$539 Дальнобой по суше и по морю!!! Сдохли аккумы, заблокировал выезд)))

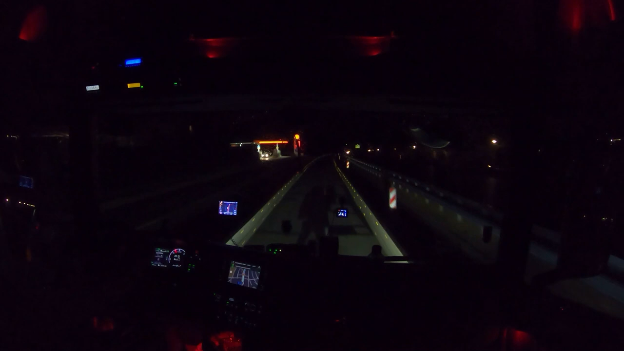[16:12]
Ну, и на подходе Держитесь левее Через 100 метров Держитесь правее Кто левее, кто правее Куда ехать Готовьтесь к первому полу Через 150 метров Перепроложить
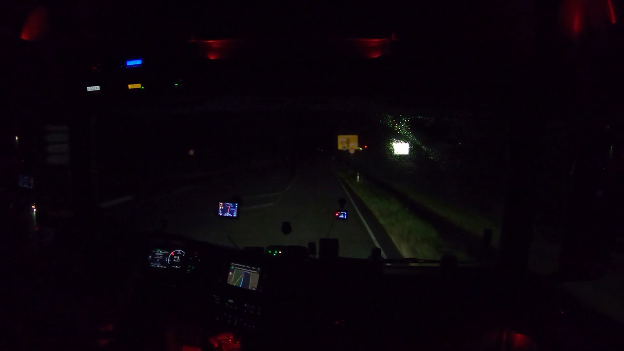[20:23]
Баффенхаус, наверное. Ага. Через 100 метров выверните налево. Через 50 метров выверните налево.
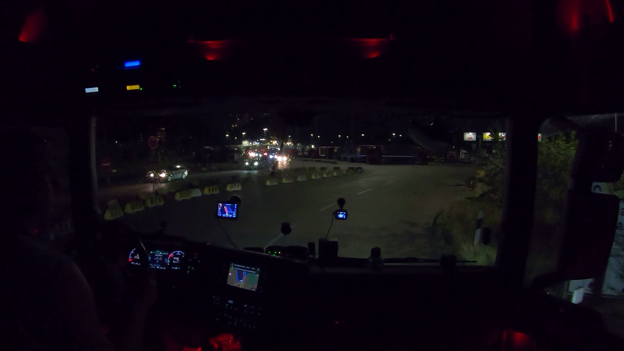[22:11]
Не знаю, так-то. А нет, это лайн, наверное. ТТ лайн сюда. Ага, ага. Есть такое. Или проложить. А, наверное, вот сюда надо на паркинг заезжать. Вы верните налево.
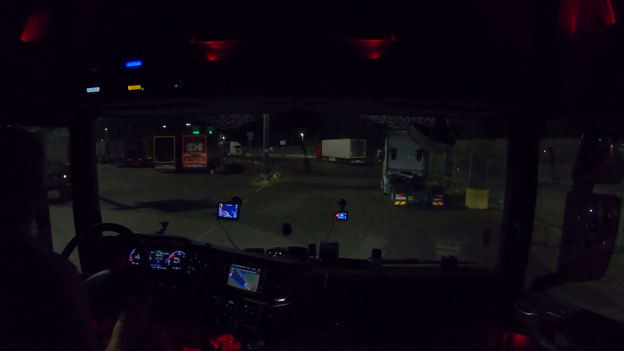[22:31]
А потом... А, ТТ лайн это... Хельсинки, Мальмо. Кого знает, чудо, куда тут.